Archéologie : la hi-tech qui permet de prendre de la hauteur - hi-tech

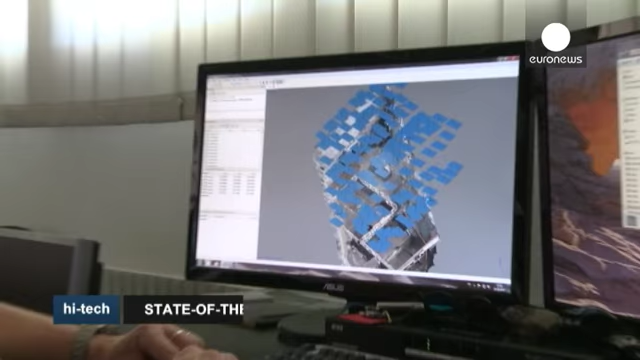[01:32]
On voit ici toutes les positions, chaque petit rectangle bleu,